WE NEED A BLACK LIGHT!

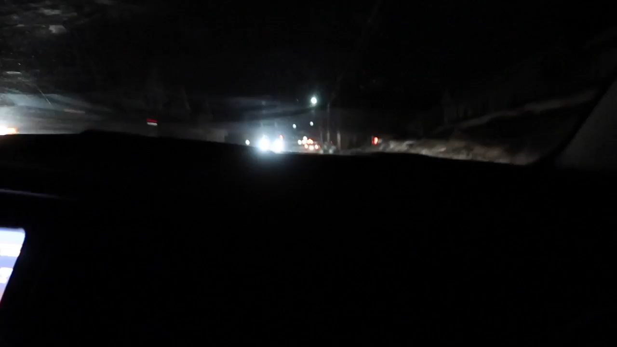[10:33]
nothing yeah these potholes are unreal on
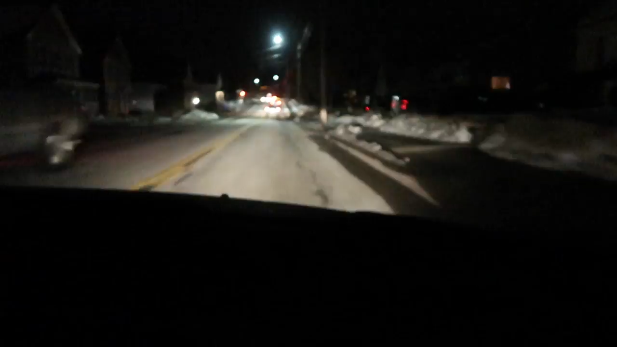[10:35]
these roads I don't know if you guys could see em like this city just has to fix these potholes
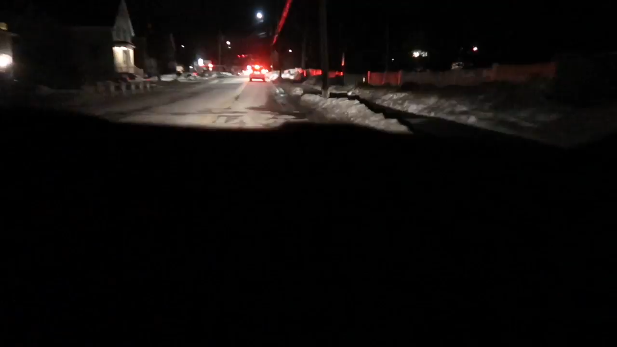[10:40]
this is ridiculous I know we don't have money to fix them oh yeah right